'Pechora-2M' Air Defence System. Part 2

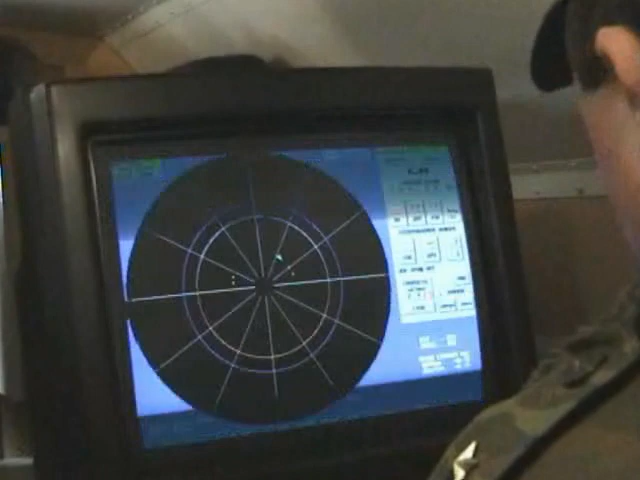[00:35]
During the simultaneous work of the tracking systems of Pichora 2M missile guidance station process,
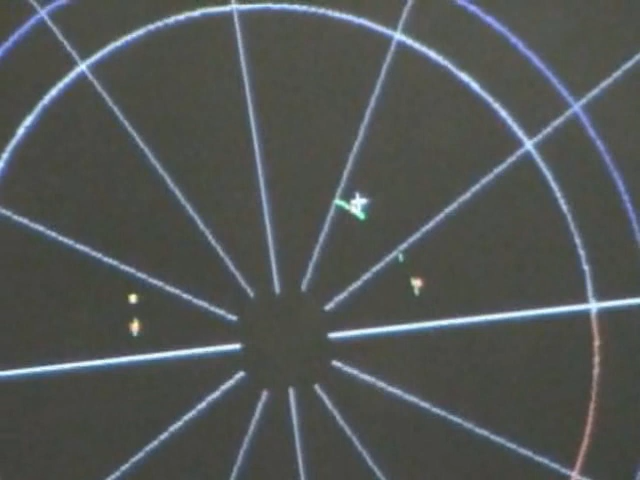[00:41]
the external target indication coordinates in the automatic mode.